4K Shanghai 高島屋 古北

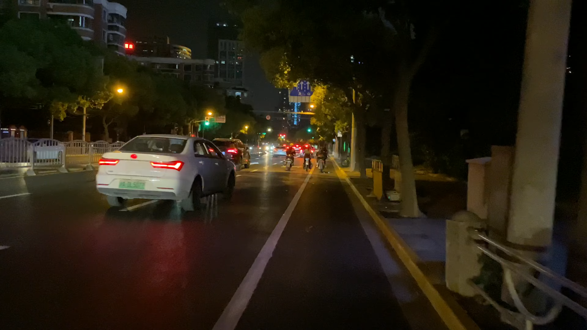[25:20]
この信号は渡っときたいですね、これ。
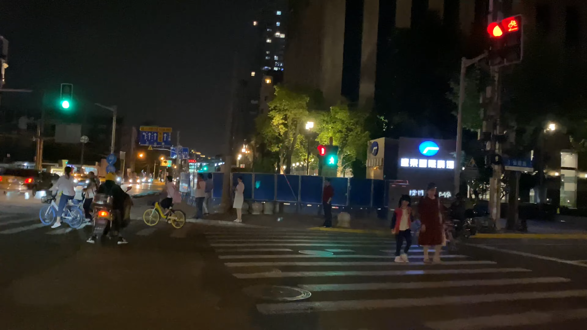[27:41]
すごいガタガタですね。ここもなんか工事してますね。